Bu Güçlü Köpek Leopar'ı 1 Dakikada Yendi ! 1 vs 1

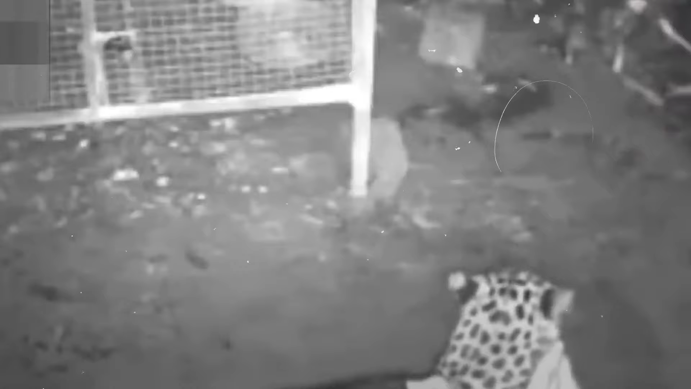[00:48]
Eve giriyor ve köpeği yakalayıp götürüyor. Bu videoda yalnız bir leoparı avlayan bir köpek sürüsü görüyoruz.
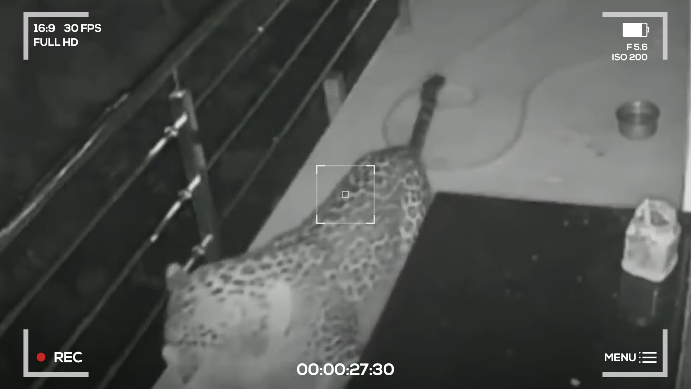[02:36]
Leopar köpekler uyurken avlanarak ya da onlara arkadan yaklaşarak onların savunmasızlığından faydalanır.
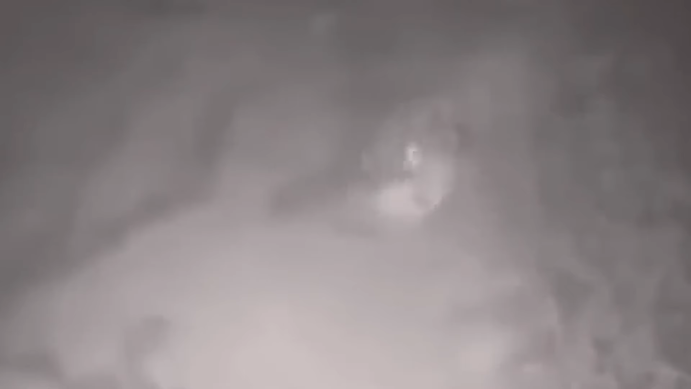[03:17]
Yavru köpeği leoparın pençesinden başarıyla koruyor.